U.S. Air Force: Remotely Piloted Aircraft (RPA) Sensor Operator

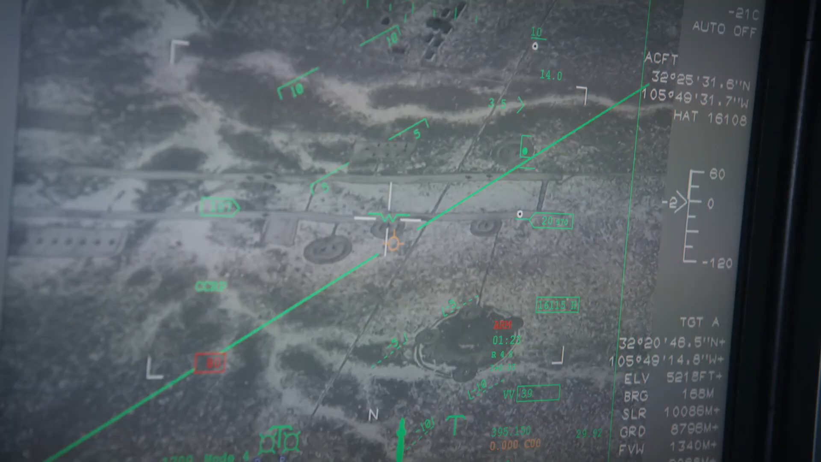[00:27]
The pilot backs up the sensor operator with target location as well as engagements.